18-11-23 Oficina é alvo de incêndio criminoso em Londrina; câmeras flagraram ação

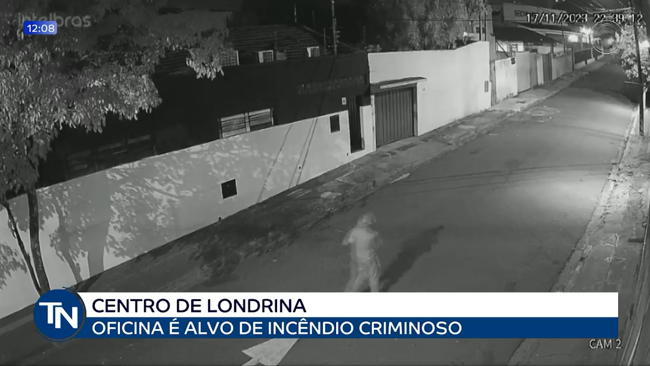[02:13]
Se tem alguma outra pessoa, além desse suspeito que aparece nas imagens da câmera de segurança, que participou desse incêndio, que tem todas as características de um incêndio criminoso, se tem alguém que deu cobertura, todo o contexto relacionado a esse caso registrado aqui numa oficina na região central de Londrina, na noite de ontem, sexta-feira.